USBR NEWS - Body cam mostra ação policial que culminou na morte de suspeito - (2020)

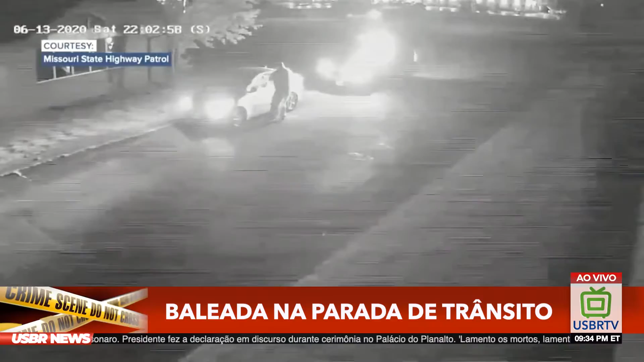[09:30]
antes de um xerife do Condado de Pets atirar nela e acabar matando durante uma parada de trânsito que aconteceu em junho, só agora que foi divulgado. É um pouco difícil da gente assistir. O vídeo, parte do arquivo do caso, que foi levantado pelo Canal 41, que eles conseguiram da Patrulha Rodoviária do Estado do Missouri, por meio de uma solicitação de registros abertos,